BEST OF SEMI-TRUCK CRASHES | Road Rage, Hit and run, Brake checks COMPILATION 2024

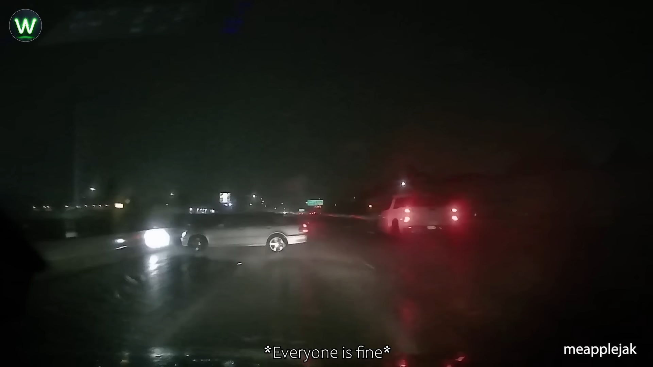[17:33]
They were driving on 101 North near San Francisco International Airport in California. Wow. Glad he hit the brakes and got through safely.